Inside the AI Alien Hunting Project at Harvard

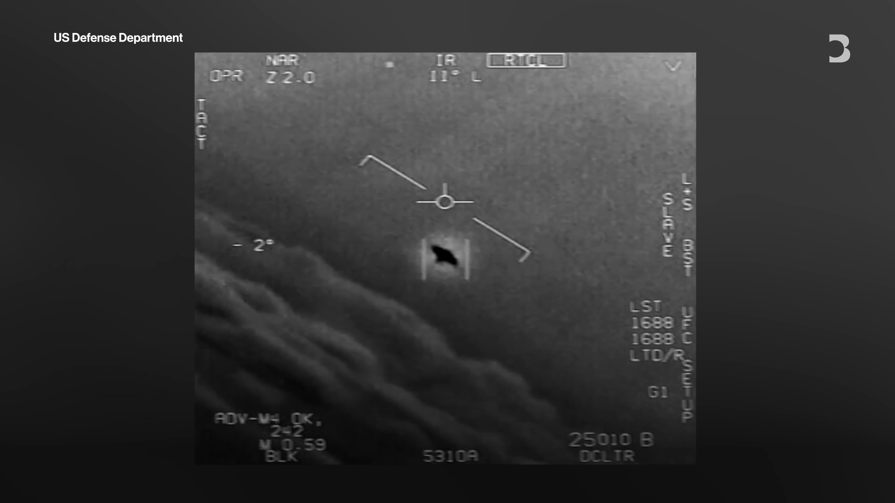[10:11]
a trio of military videos of suspected UAP.
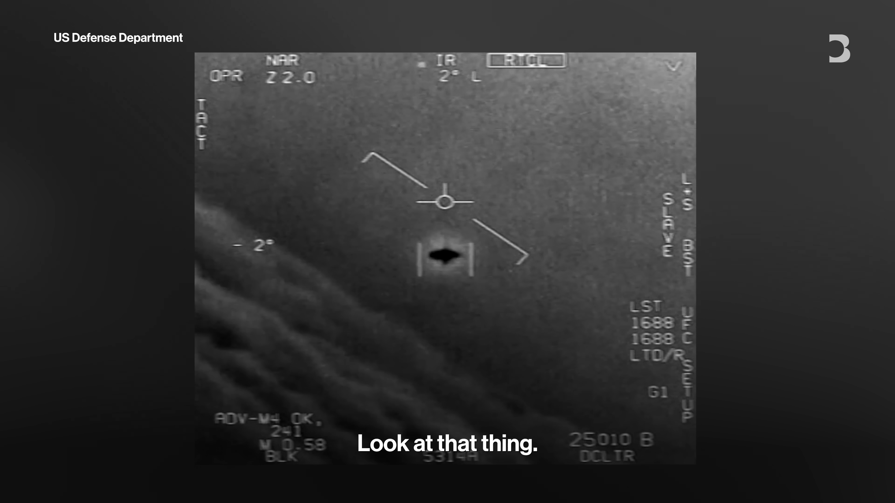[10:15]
You see objects that are doing things that don't seem to be possible.